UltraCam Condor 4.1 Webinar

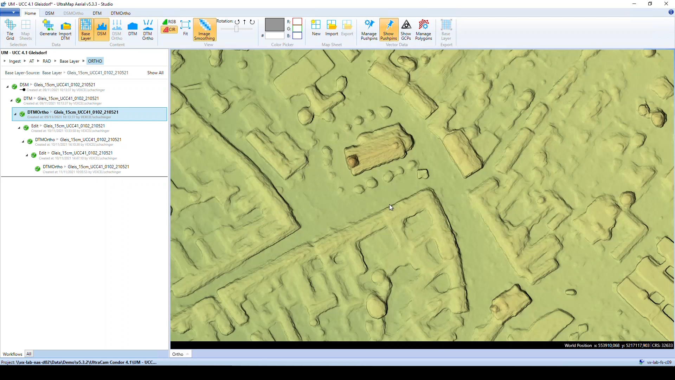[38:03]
Matching. From. Panchromatic. Images. So. In. This. DSM. The. Software. Deriving. Automatically.
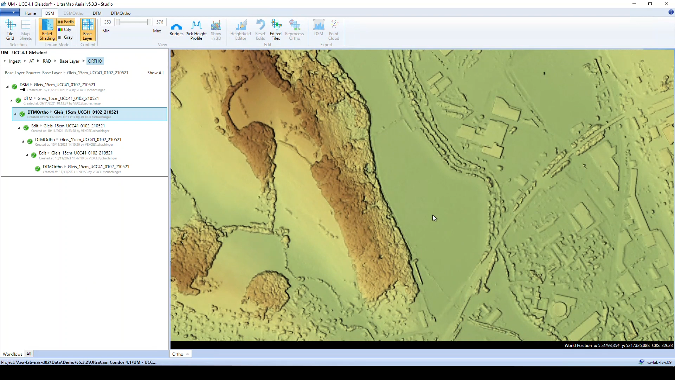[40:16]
Ultramap. Offers. An. Integrated. Editor. For. The. How.
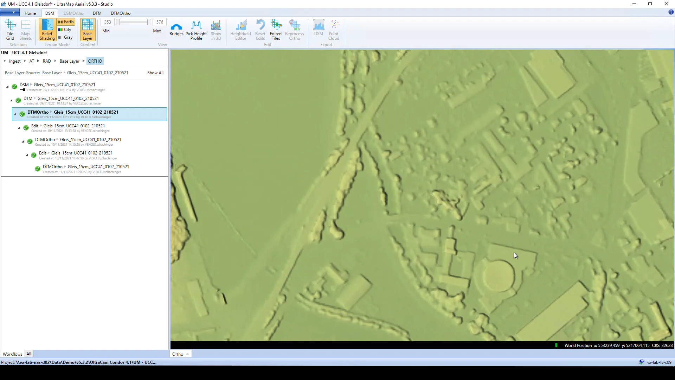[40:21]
This. Can. be. Integrated. With.
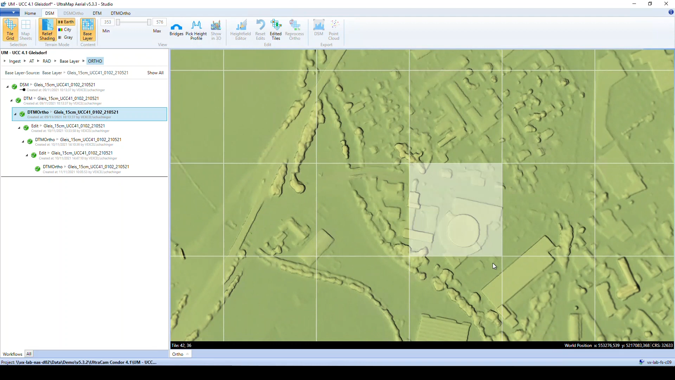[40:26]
selecting tiles which should be edited and then edit
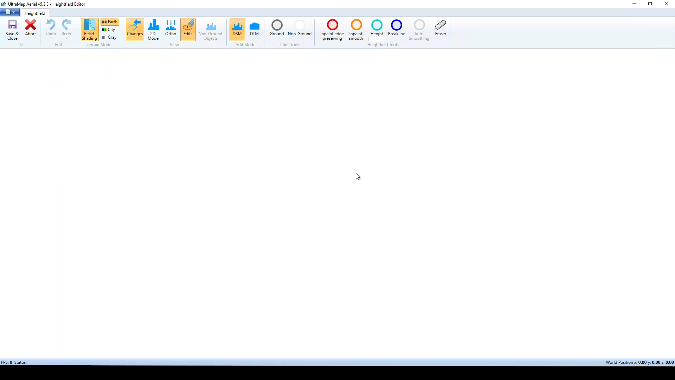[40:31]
height field and this opens the editor which has both the DSM and the DTM as well as
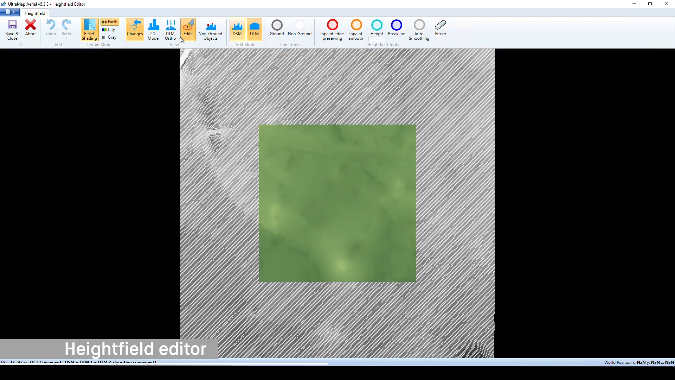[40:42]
there is even an overlay with the DTM or the photo there's also the non-ground mask so all
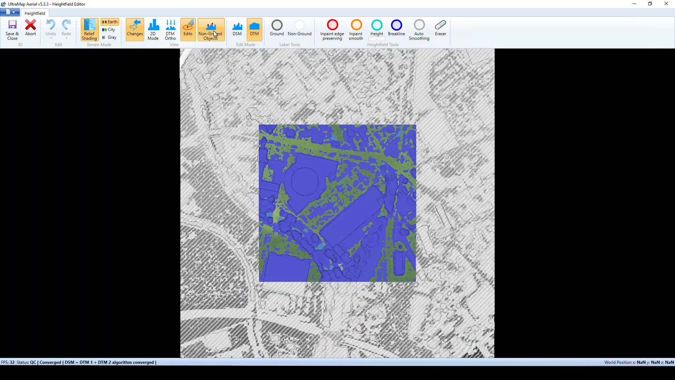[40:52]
these objects which are being removed from the DTM available to make editing easily possible this
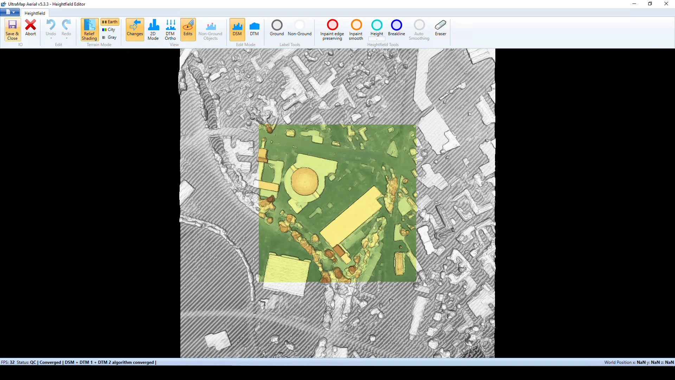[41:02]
tool can be used for doing modifications of the DSM so for example this little building here
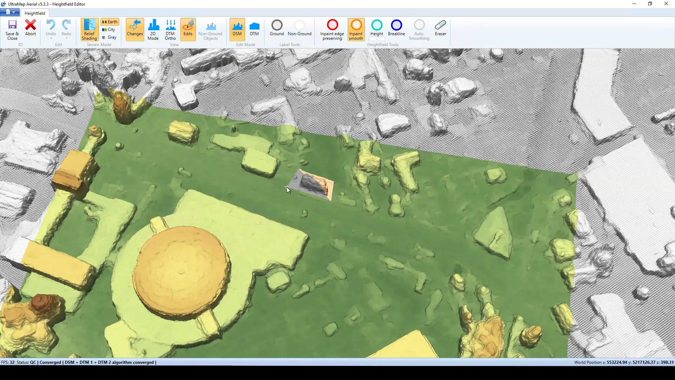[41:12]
can be removed or we can remove the cars and trees and other objects here on the road surface
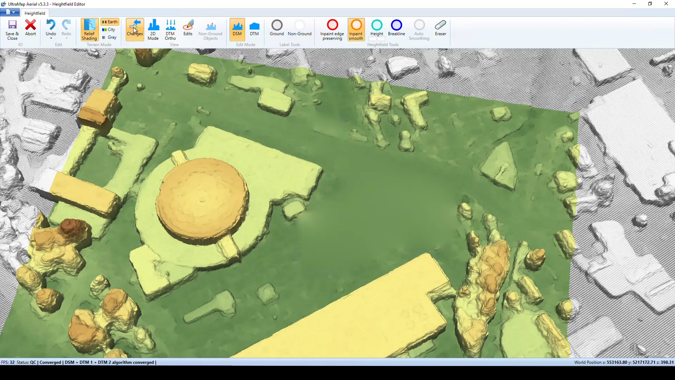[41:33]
so this was before the edit and this is after the edit on the DTM you sometimes might want to do not to remove some objects but bring some objects back into the DTM so this helps sometimes to improve the projection surface for the water photo so in this case just for the demonstration of this tool let's bring back this building with the round top here
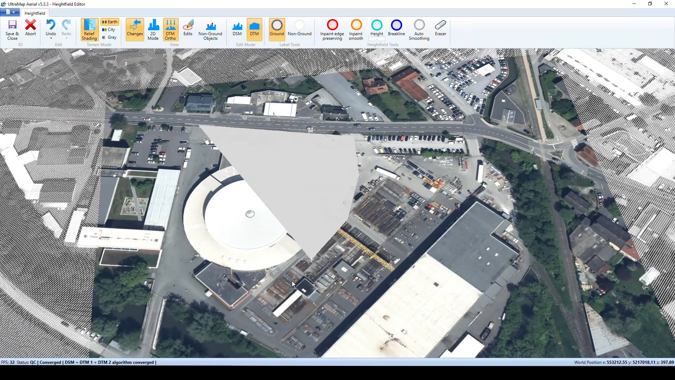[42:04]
into the DTM so I select this region now I switch off the order overlay so that we see the DTM and
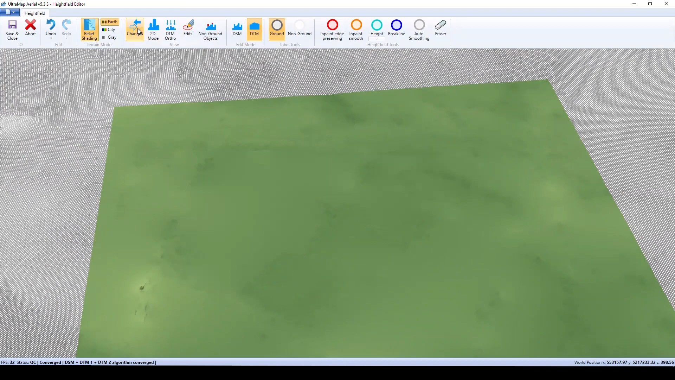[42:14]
that was before the edit that is after the edit so
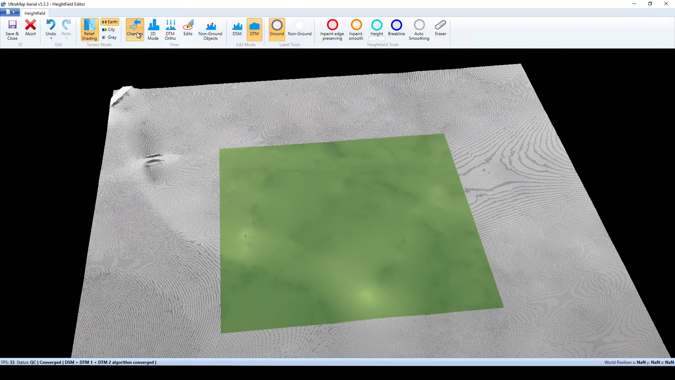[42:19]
with that tool you can easily modify both the DSM and the
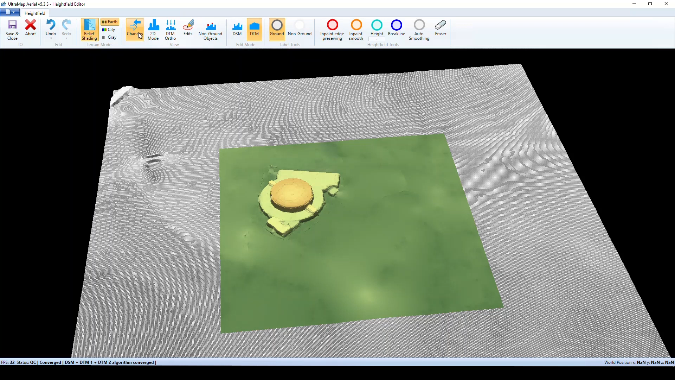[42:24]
DTM and then based on the new geometry reprocess the water photo the water photo is created by automatically